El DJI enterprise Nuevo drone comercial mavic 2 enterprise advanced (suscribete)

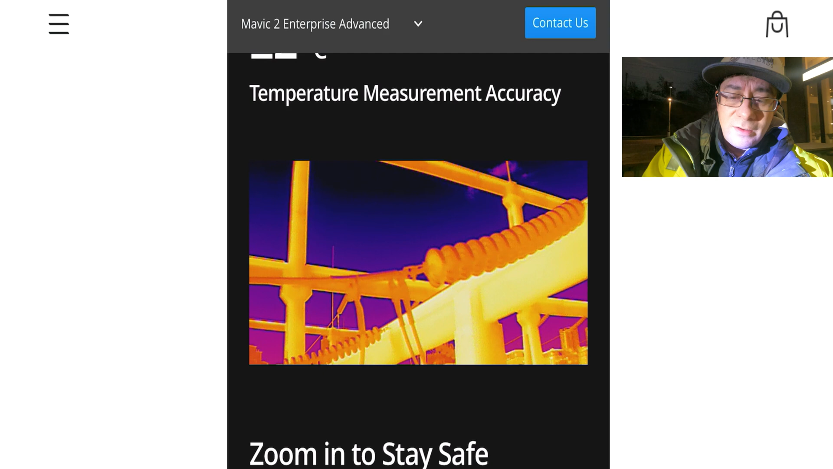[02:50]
16 por zoom digital y una medición de unos 2 o a más 2 grados más o menos de diferencia con el real